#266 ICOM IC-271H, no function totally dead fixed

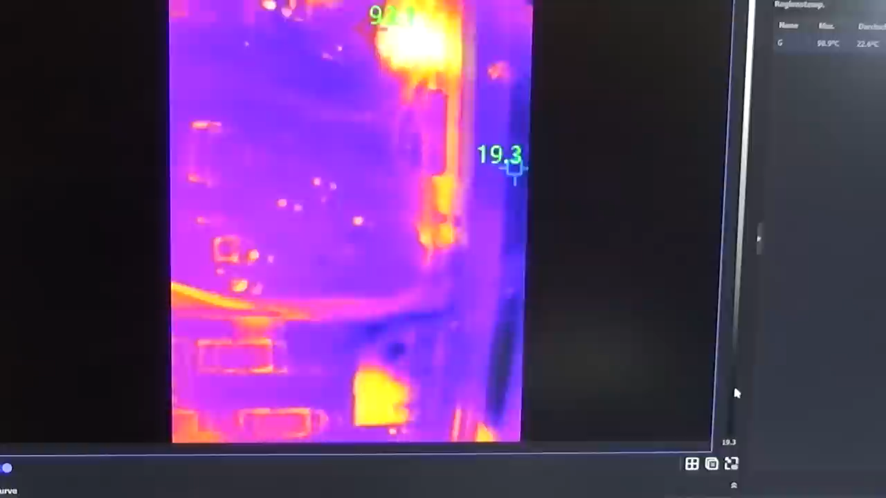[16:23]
oh it's already 90 oh come on let me switch it off here okay okay so we have a hot spot and that is here where my
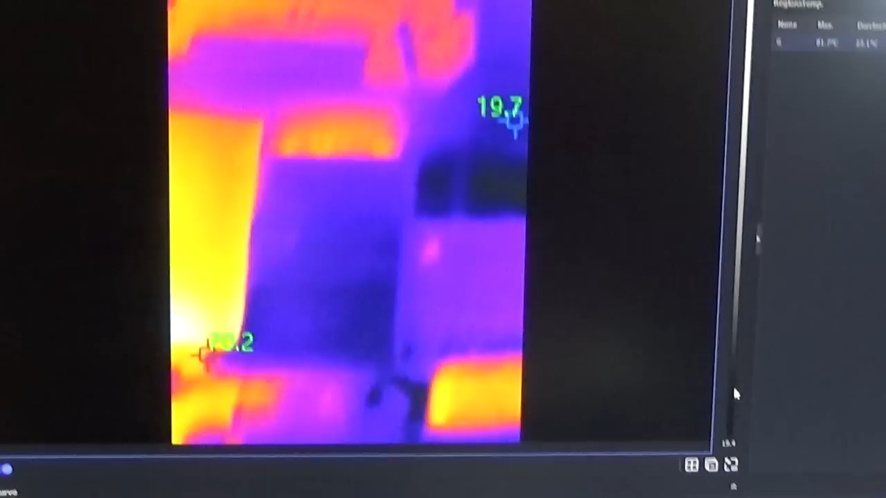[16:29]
probe is okay let me take here let me take me down so
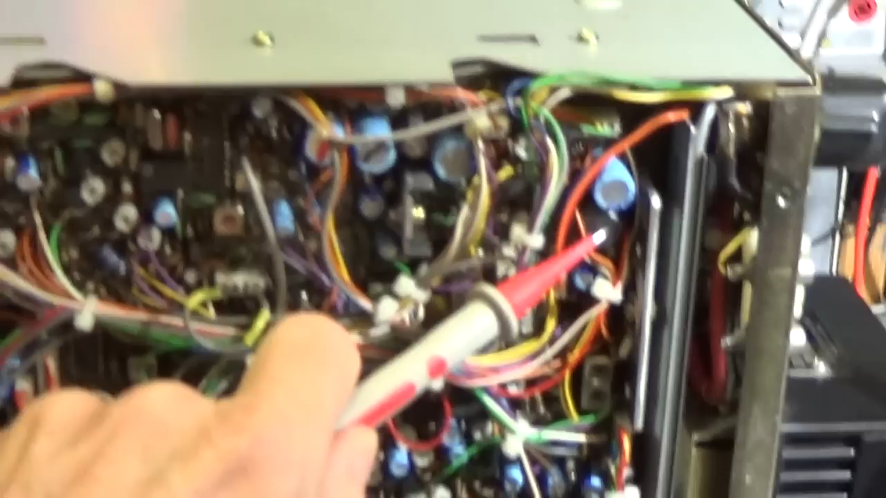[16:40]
there we have a hot spot there it is and let me show you check if we
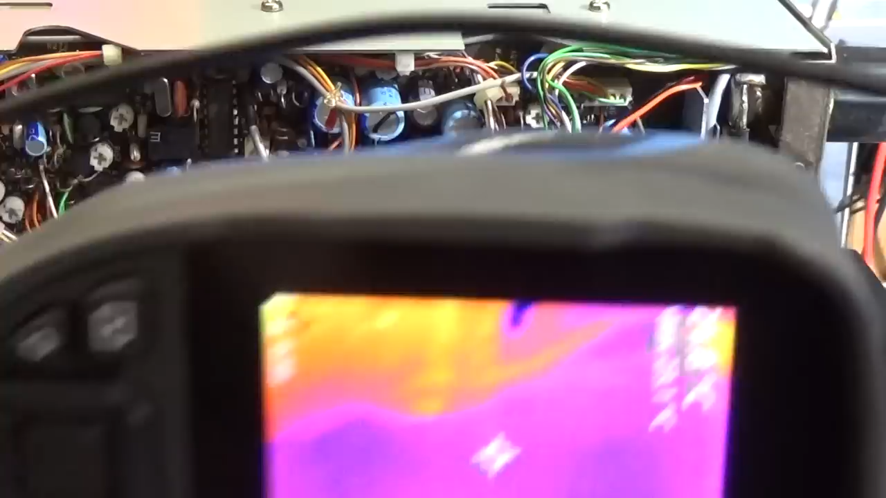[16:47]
can see it here as well yes we still can see it
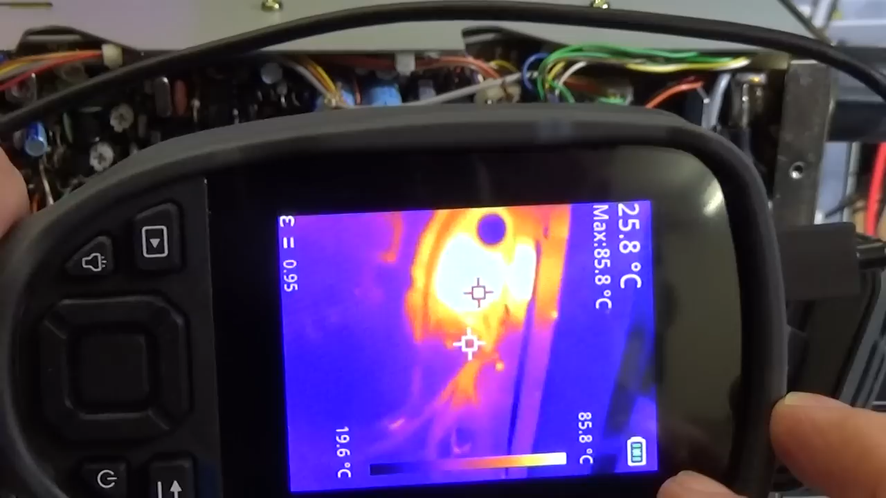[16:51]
On screen: spot 25.8°C, max 85.8°C, scale top 85.8°C, scale bottom 19.6°C
it is going it is still 85 degrees see okay okay what is
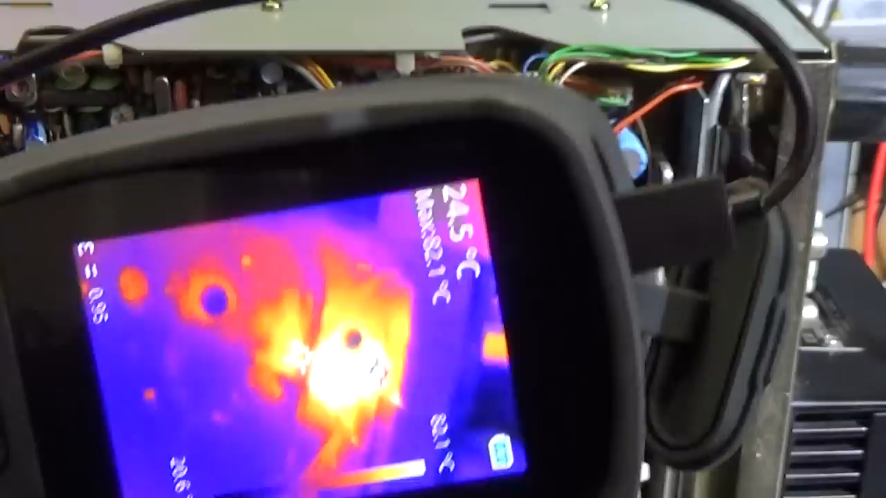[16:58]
On screen: spot 24.5°C
it it is oh yeah it is really hot it is really hot so that here
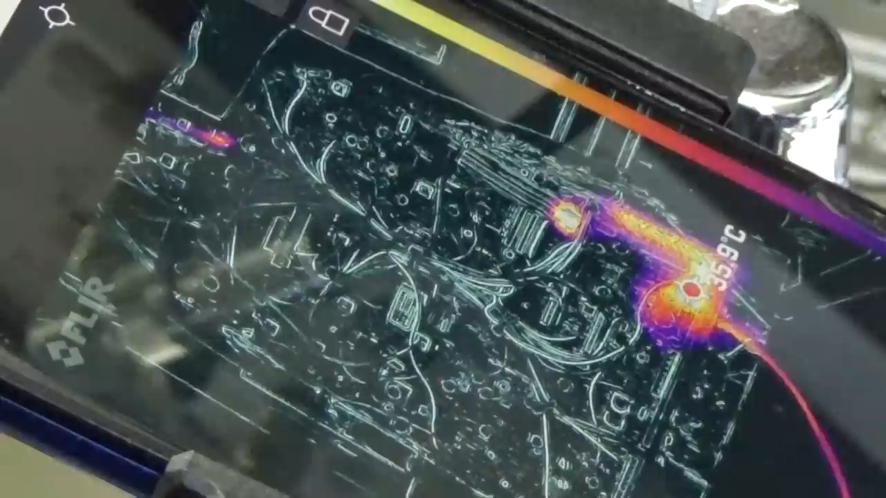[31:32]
connected uh the voltage to our board but here there and now ah okay now you see it's going up on 38 so that is almost 40 watt so let me switch it off but i think that
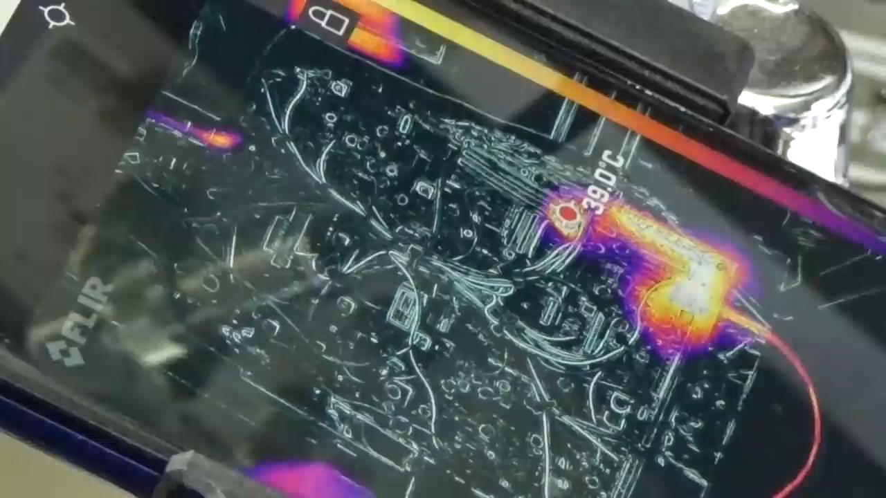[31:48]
On screen: spot 39.0°C
yes yes we have another hot spot so over there so let me see what that is
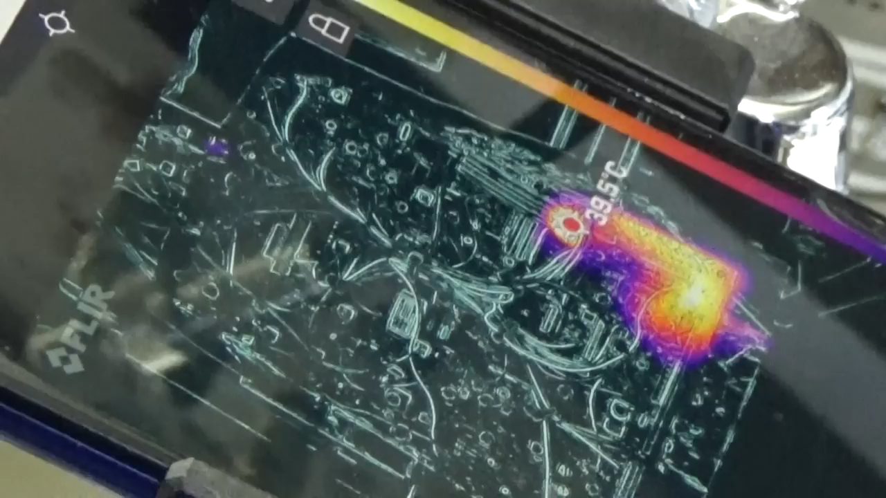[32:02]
ah wow that here is our hot spot so that is another capacitor
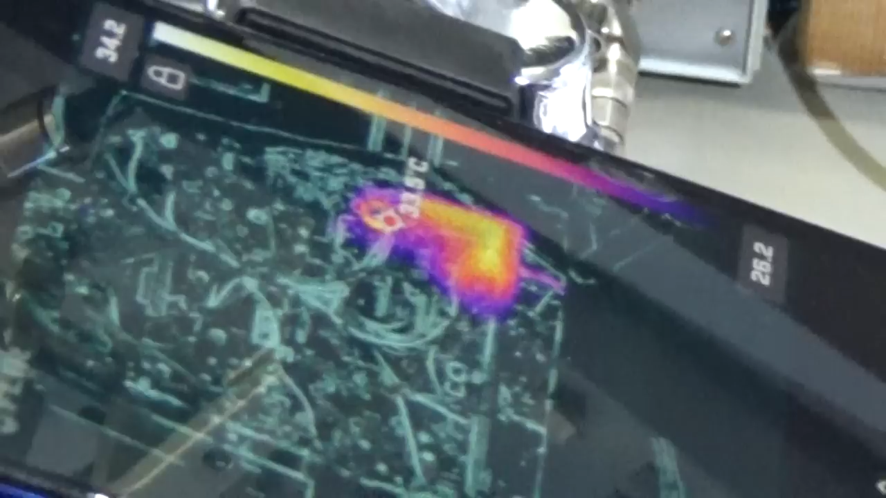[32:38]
here look where it is coming up our hot spot so once again that here is
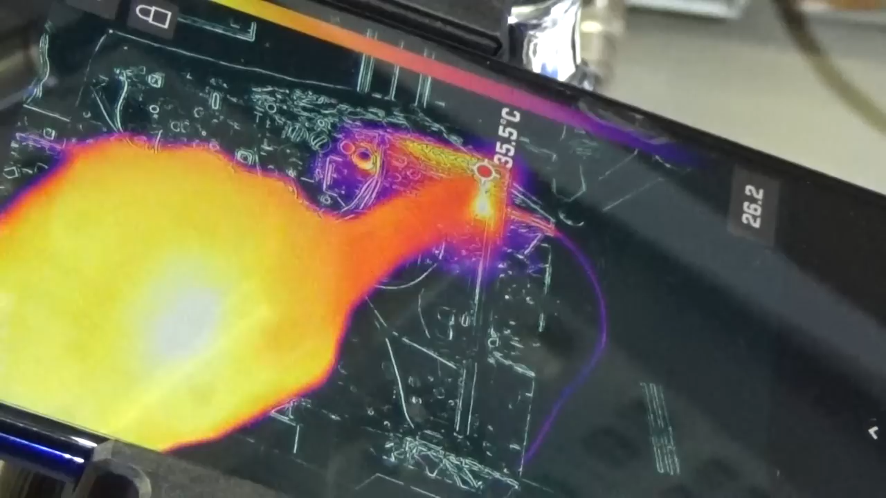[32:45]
On screen: spot 35.5°C
only wiring and you see the little wire getting hot but this
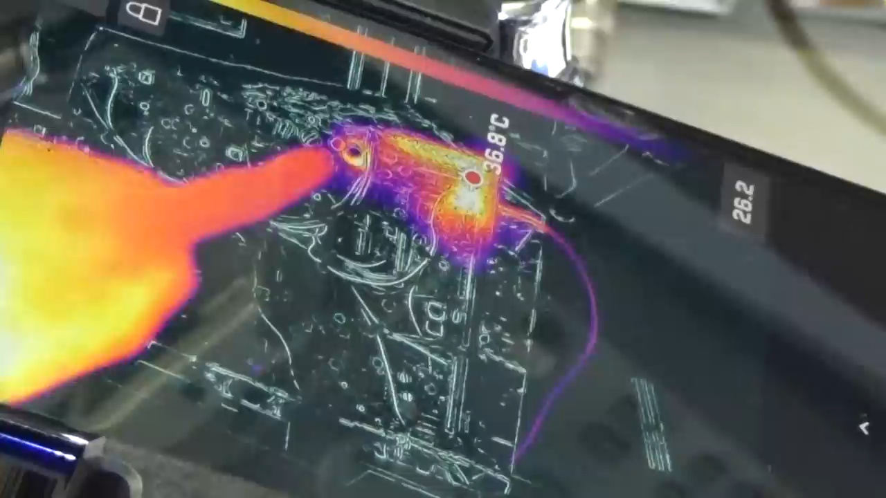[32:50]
On screen: spot 36.8°C
here that must be the real problem it could be that we have really here a shorted a
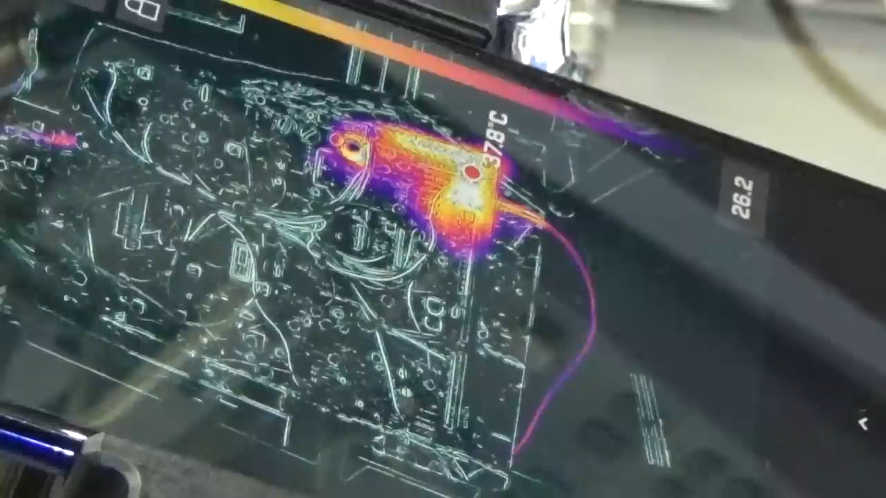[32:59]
shorted uh capacitor okay so i've put a bit um freezer spray to
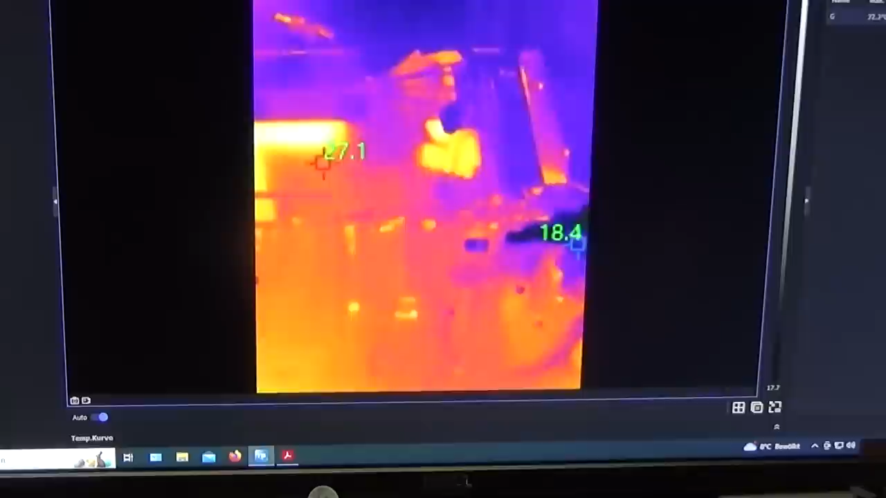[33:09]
the capacitor which is down there i hope you can see here my pointer so there is the capacitor and you see that
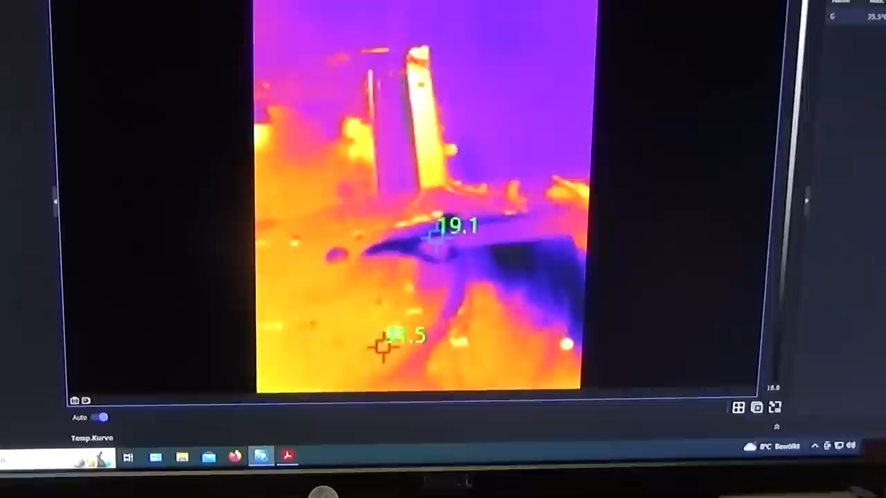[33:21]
it is almost it is 19 degrees showing up and
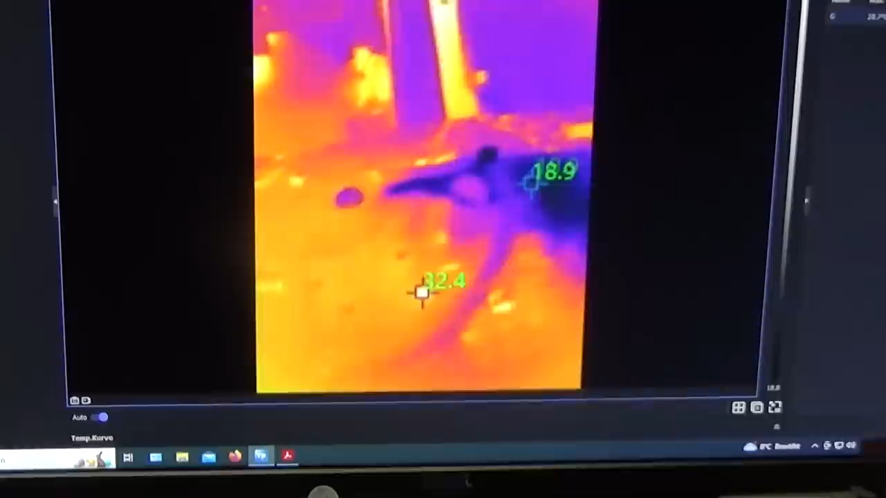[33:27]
there where we had the wiring i put a little freezer spray
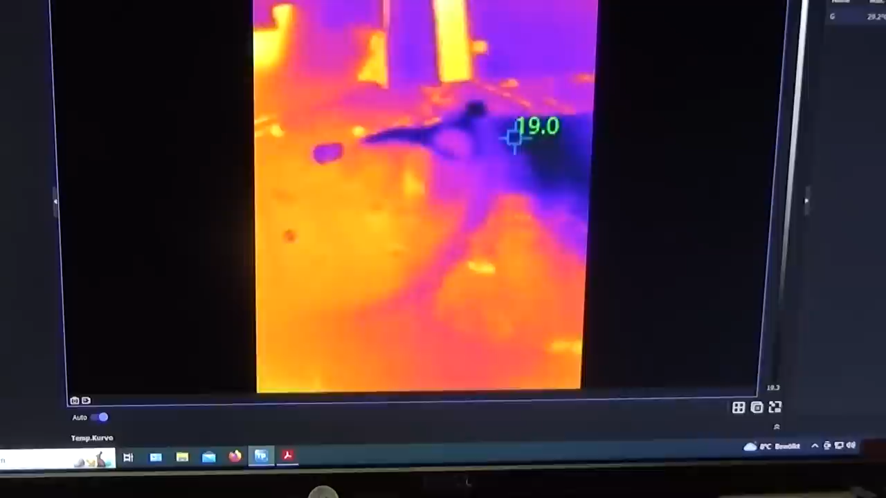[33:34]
as well but i'm interested really in our capacitor and now once again let me switch on the current
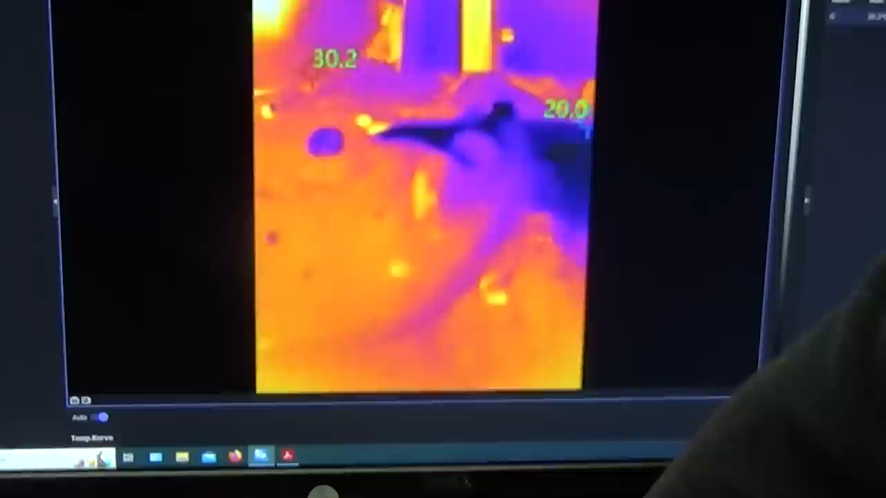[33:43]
and let's see what's happening
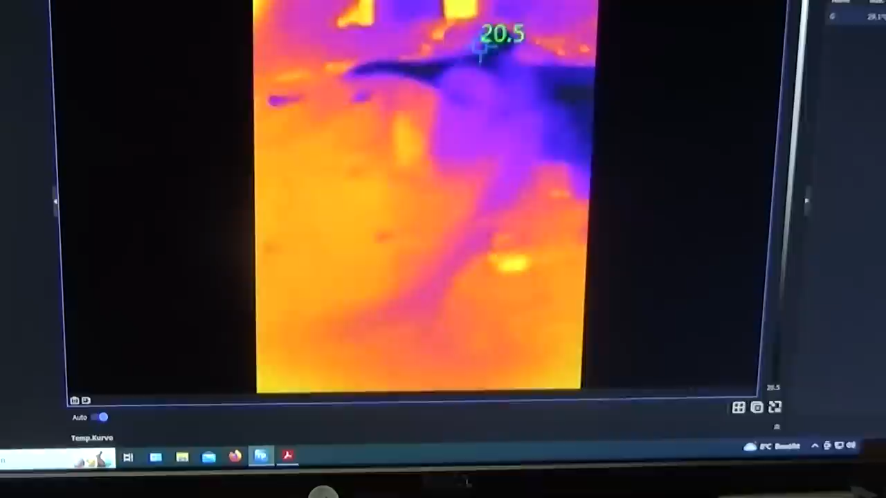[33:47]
what is happening and yeah you see the capacitor is coming up